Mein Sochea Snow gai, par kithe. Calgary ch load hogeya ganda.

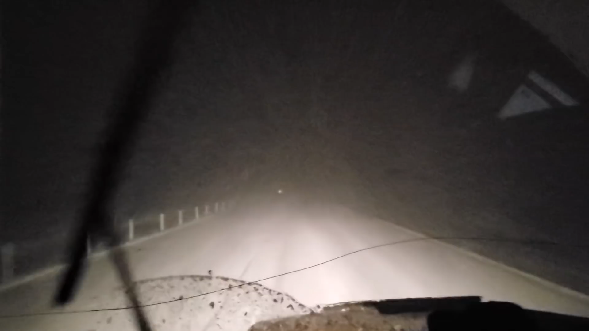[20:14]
ਅੱਜ ਸਾਰਾ ਦਿਨ ਇਹੋ ਗੱਲ ਕਰਦਾ ਰਿਹਾ ਮੈਂ ਕਿ ਦਿਨ ਵਧੀਆ ਹੋ ਰਹੇ ਨੇ, ਦਿਨ ਵਧੀਆ ਹੋ ਗਏ ਨੇ, ਪਰ ਕਿੱਥੇ ਖੇੜਾ ਛੱਡਦੀ ਆ ਉਹ ਉਹਦੇ ਜ਼ੋਰਾਂ ਸ਼ੋਰਾਂ ਨਾਲ ਸਨੋਅ ਪੈ ਰਹੀ ਹੈ।
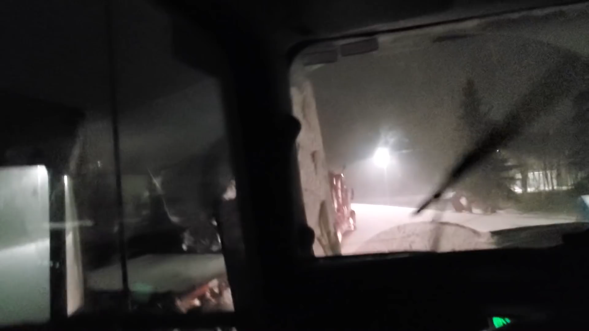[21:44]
ਸਨੋਅ ਤਾਂ ਤੁਸੀਂ ਦੇਖ ਹੀ ਰਹੇ ਹੋ ਕਿੰਨੇ ਜ਼ੋਰਾਂ ਸ਼ੋਰਾਂ ਦਾ ਪੈ ਰਹੀ ਹੈ ਨਾ। ਇੱਥੇ ਮੈਨੂੰ ਕਿ ਜਗ੍ਹਾ ਹੈਗੀ ਆ,